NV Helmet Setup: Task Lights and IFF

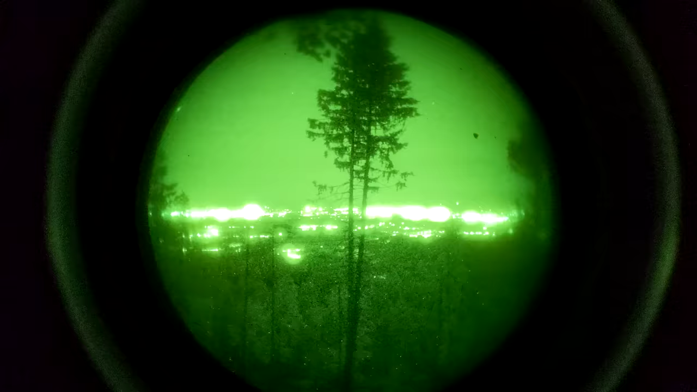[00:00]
Hey guys, on today's episode of exploring the depths of a niche nobody cares about,
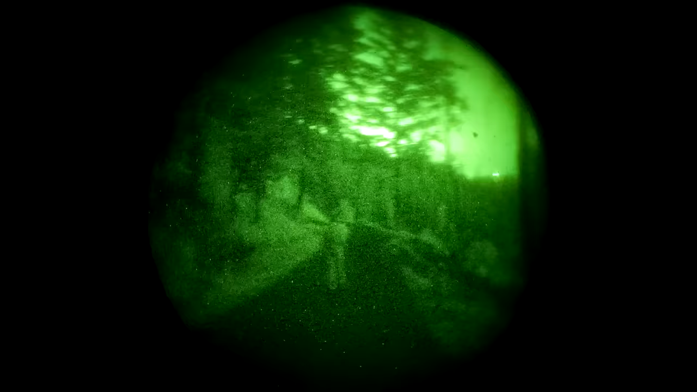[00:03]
we're going to be talking about supplemental illumination on a night vision helmet setup.
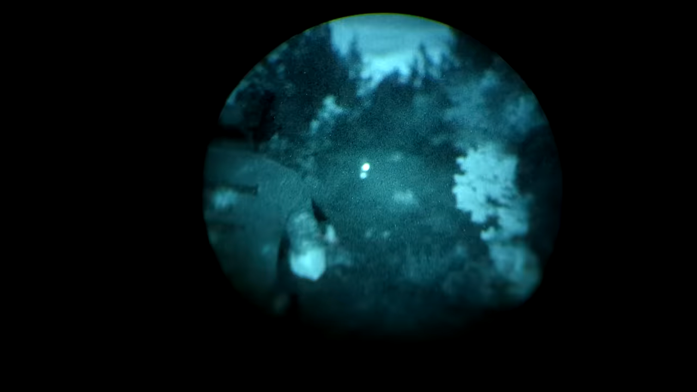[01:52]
Reason number one is to provide supplemental illumination when things get really dark,
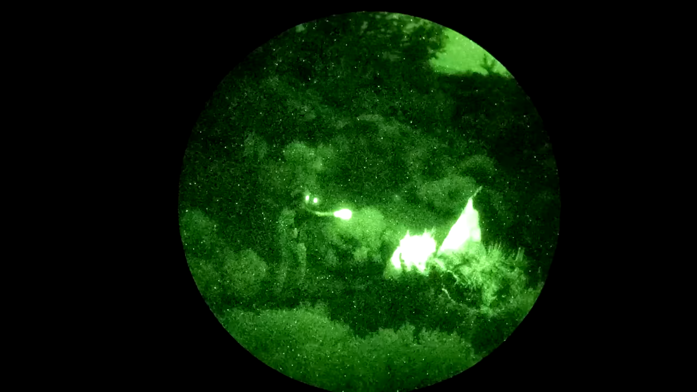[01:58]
as in so dark that even night vision has a hard time seeing what's going on.
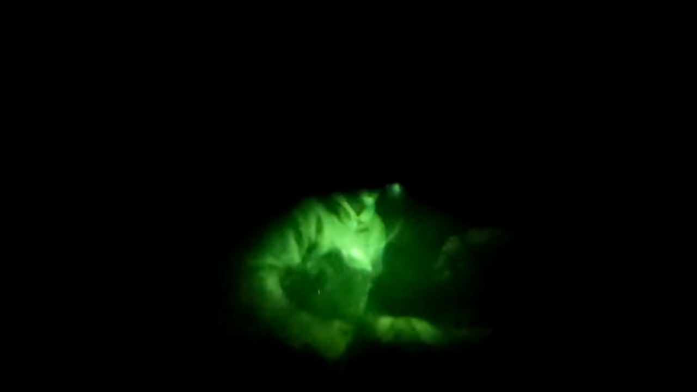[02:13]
Most guys are going to end up with a task light on their helmet that is an
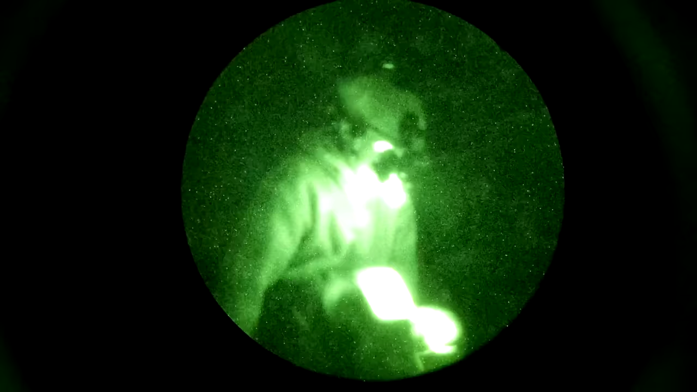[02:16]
additional source of low-intensity infrared illumination just to help out your
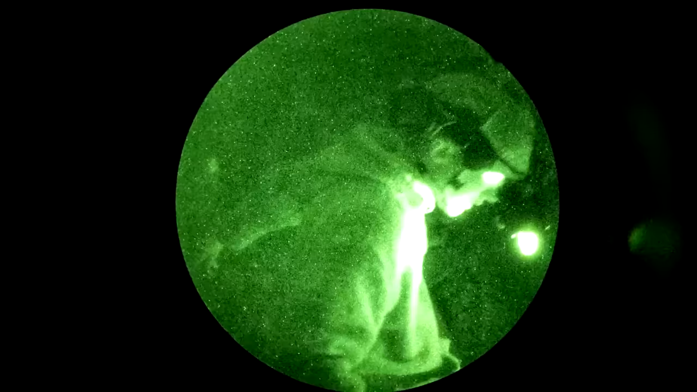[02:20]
night vision device if you're doing something up close that requires a little bit more finesse.
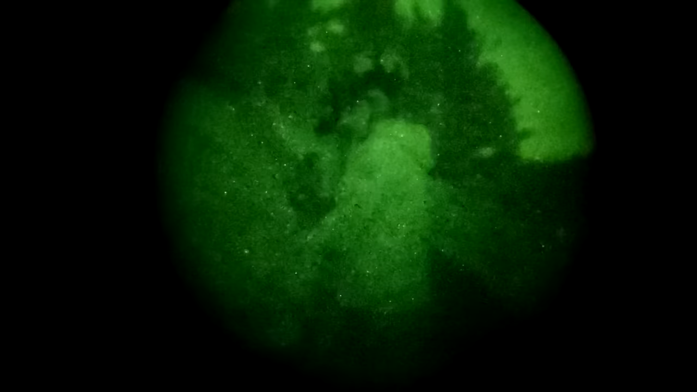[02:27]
Some night vision devices have an onboard infrared illuminator, and that can be used as a task light. It's also sometimes referred to as like a map reading light.
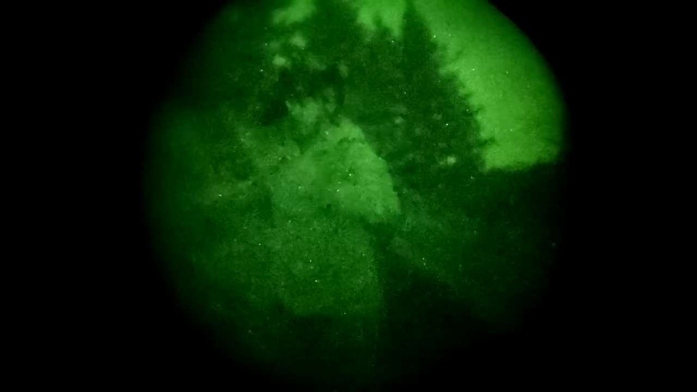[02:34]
Generally speaking, though, the onboard illuminator on a night vision device or a small low-intensity task light is not really for navigating or
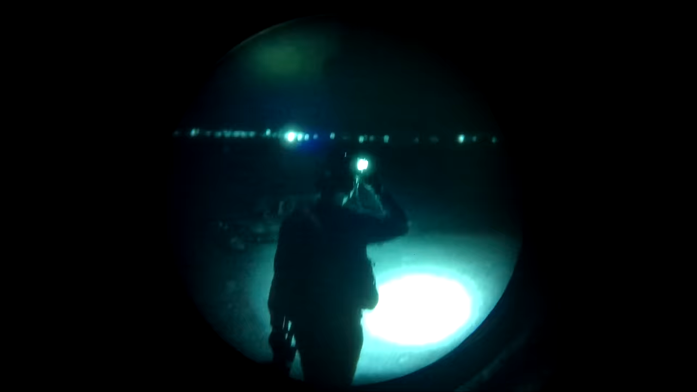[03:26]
Also, every time you look in the general direction of a teammate, you're going to blind the shit out of them, and they're going to hate you forever. As far as signaling your location to teammate, then we have stuff like IR flashers.
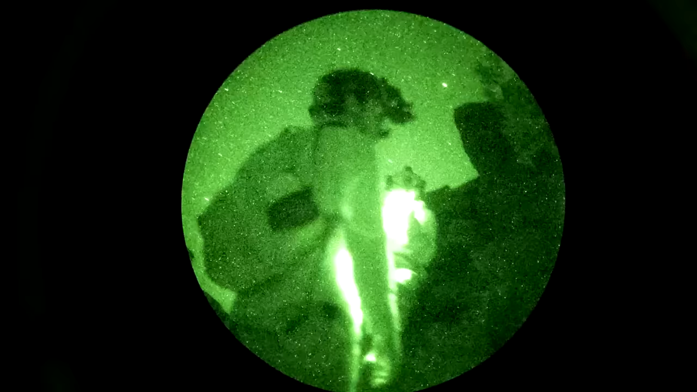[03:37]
These things can either flash or have a steady
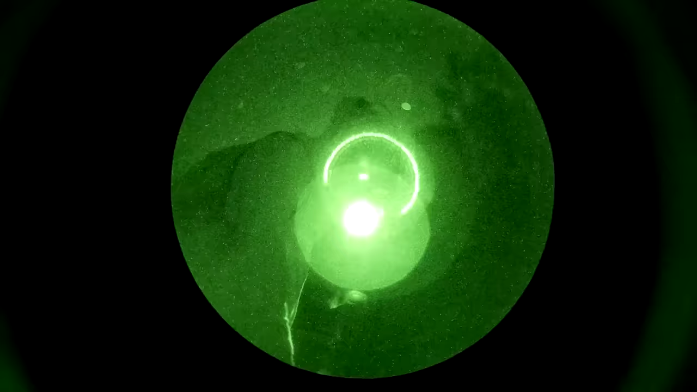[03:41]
on
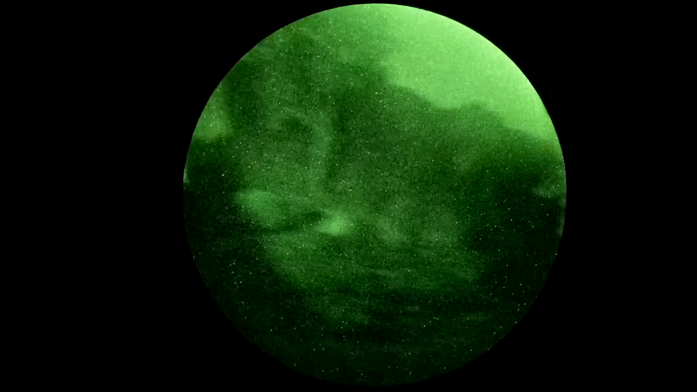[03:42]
infrared light that allows people to see where you are.
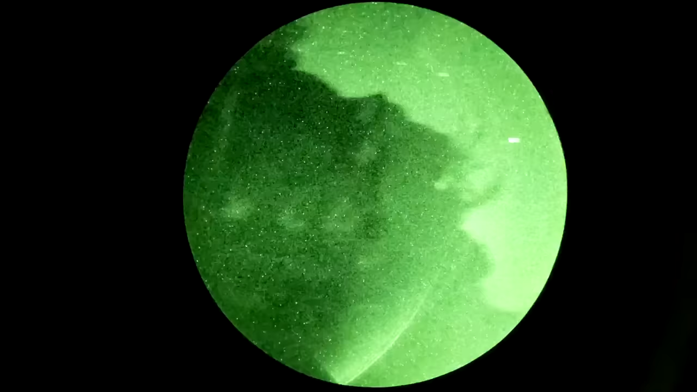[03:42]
Obviously, it would be pretty cool if we had a Spectre gunship loitering overhead, and they could see our infrared helmet lights and know where we were, and thus where to shoot and where not to shoot.
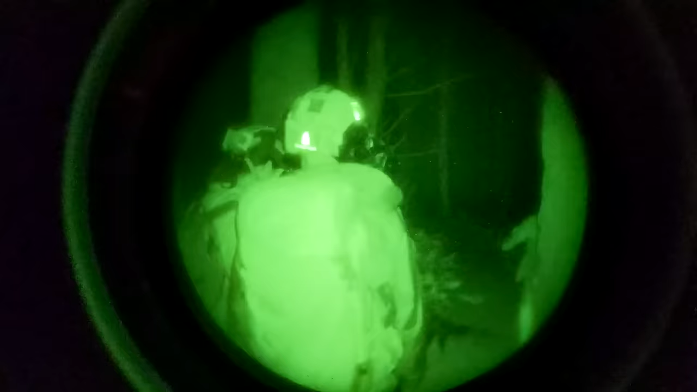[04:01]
Also, as cool as it looks to have a line full of dudes with their helmet flashers all walking together, it actually is really annoying because everybody behind the lead guy is going to have their vision whited out by a bunch of helmet flashers every second.
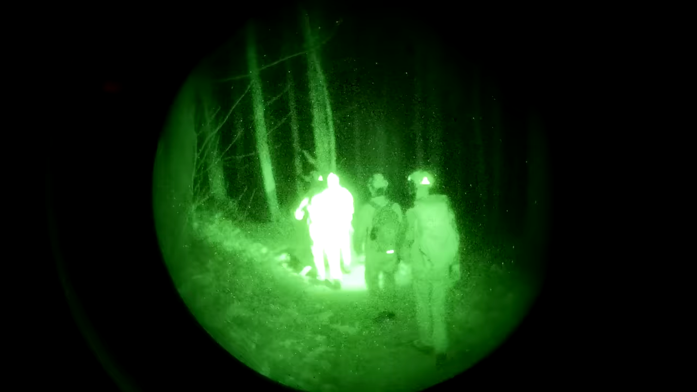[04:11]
The rule of thumb is consistent across all of night vision usage.
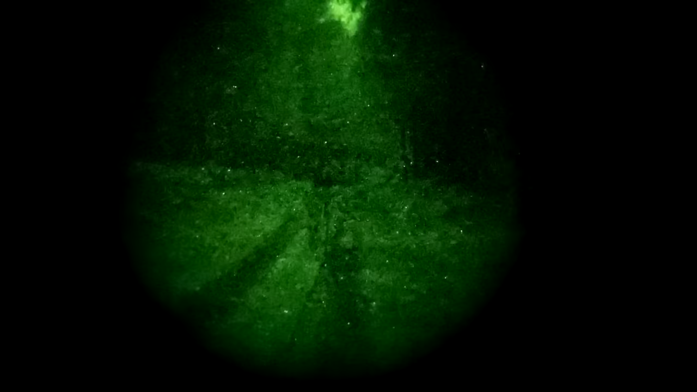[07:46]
as demonstrated by the fact that I can't remember how it works right now or maybe it's out of battery. There are, of course, a lot of other options.
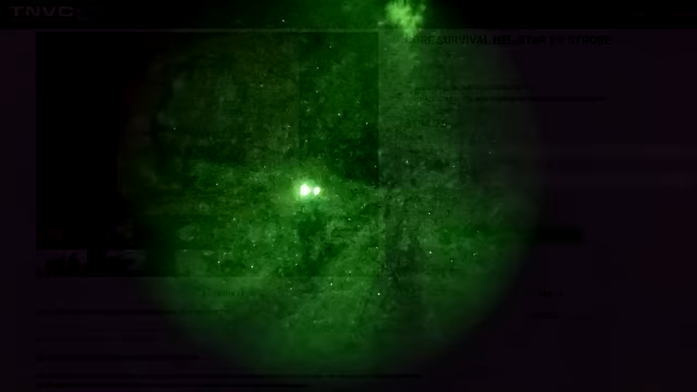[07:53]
There's the Hellstar strobes, which are a lot more expensive but give you a lot more options. They're also bigger and heavier.